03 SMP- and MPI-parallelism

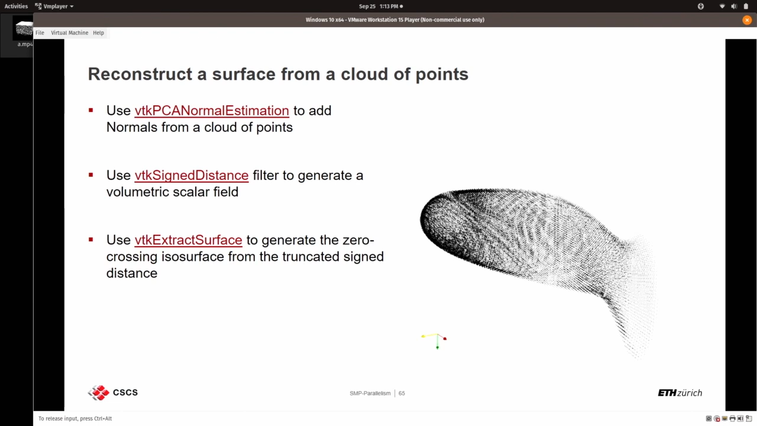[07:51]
Visualization was extremely important in debugging the simulation. So think of it that way. Here are the normals. So here I'm looking inside, over here, inside the body of the fish.